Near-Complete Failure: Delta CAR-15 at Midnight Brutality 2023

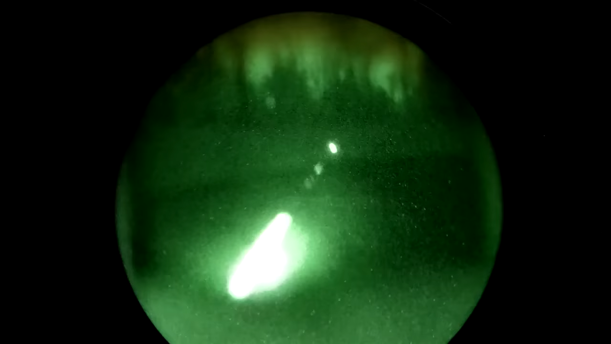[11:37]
But that didn't prevent it from being very challenging here.
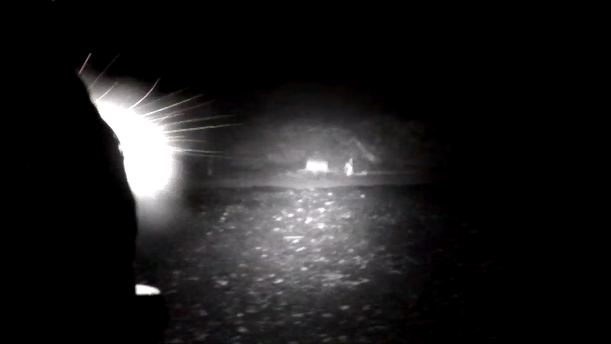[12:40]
you'll know that I missed every single one of these poppers in that run.
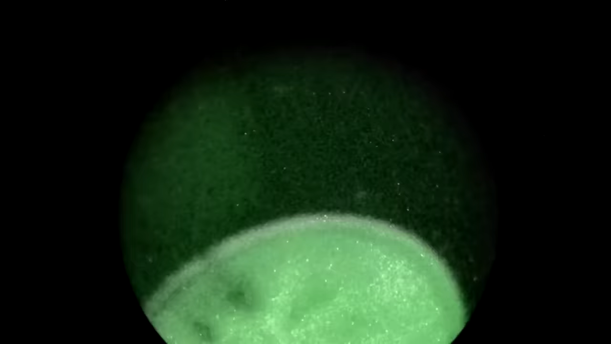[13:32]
So four plates on two spinner stocks.
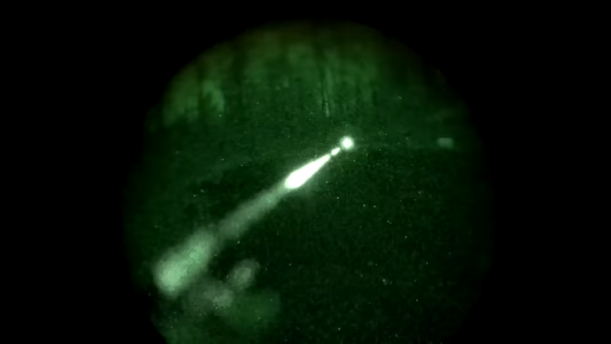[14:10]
Really, we have the same issues as the first stage, except ramped up a bit.
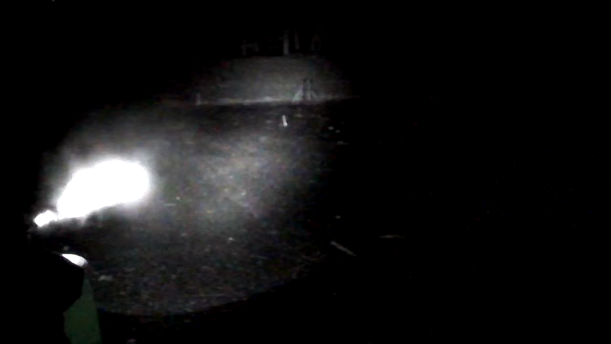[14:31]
It does a better job than my PBS-14s were able to do in this particular environment.
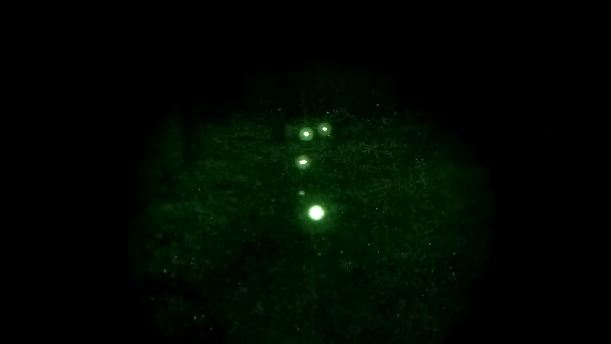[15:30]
We have a full-size IPSC silhouette at 100 yards here.
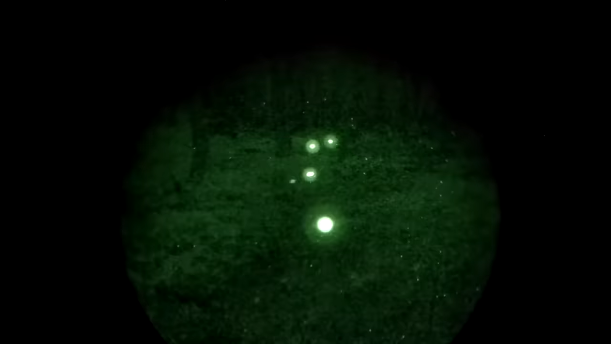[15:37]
It is somewhere in the vicinity of where that laser is blinking.
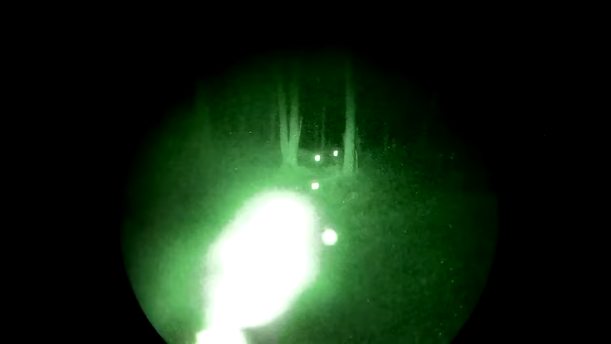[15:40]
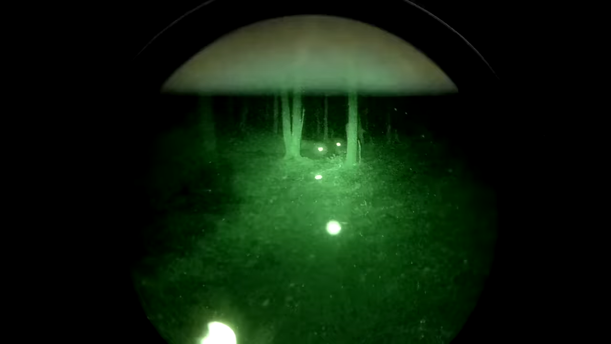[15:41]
I know where it's supposed to be based on the trees, and I figured I'd give it a shot.
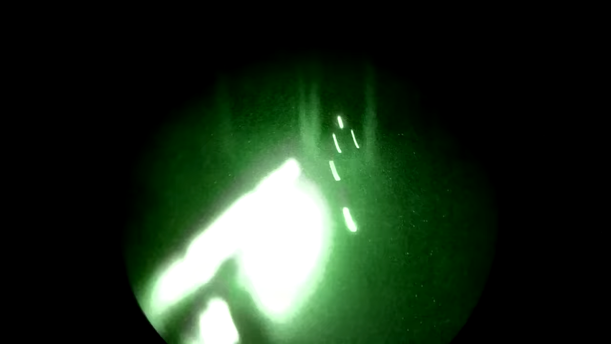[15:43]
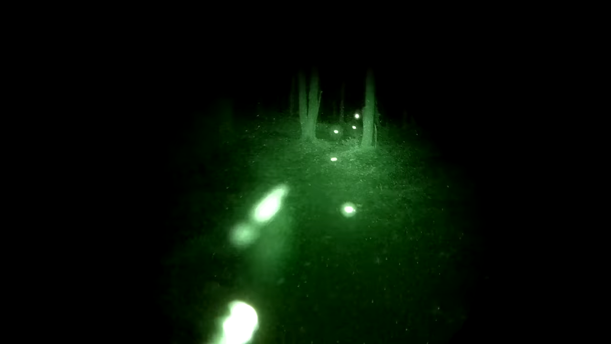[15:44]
We didn't even bother filming this with the Opsin, because again, this is in shadows, no moonlight, in the dark, cloud cover, the Opsin got us nothing for visibility.
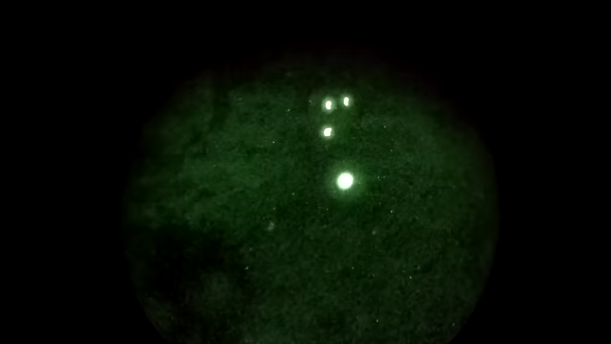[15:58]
And I was not able to ever see the target,
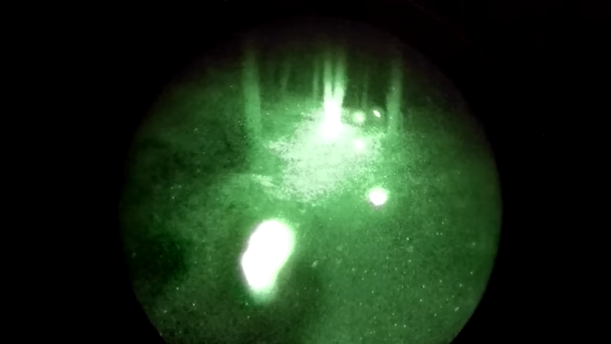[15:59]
I didn't make a single hit on it, and I just bailed.
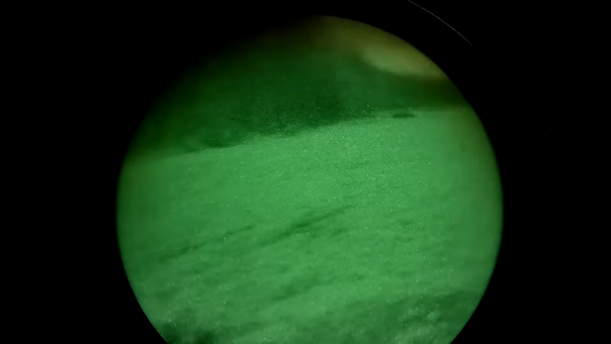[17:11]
I would come up, flip over a mine,
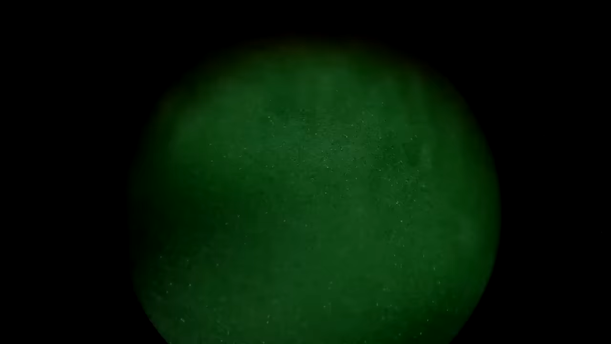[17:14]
crank one of the tubes down to tight focus so that I could read the word on the back of the mine, and then go back.
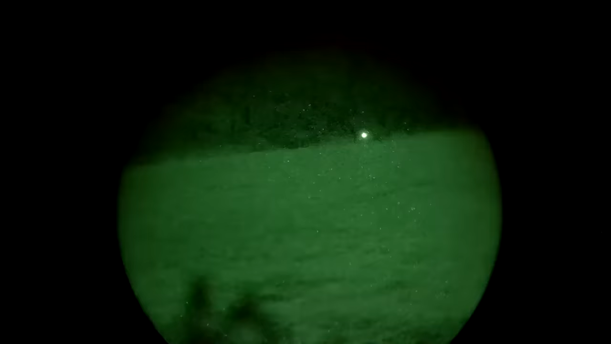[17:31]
This is what I was seeing for shooting.
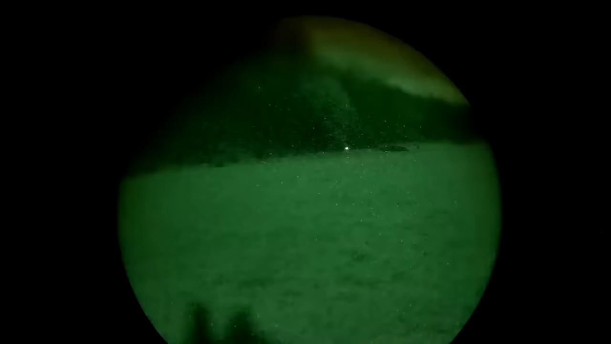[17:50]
The middle target was the hardest one for most people, because it was a smallish target at 75 or 80 yards, if I remember correctly.
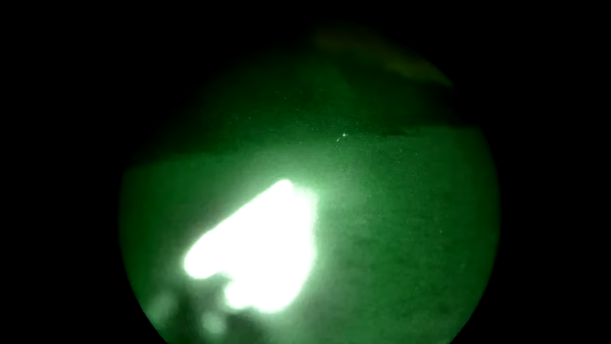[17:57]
But I do manage to hit it. There we go, actually got a hit.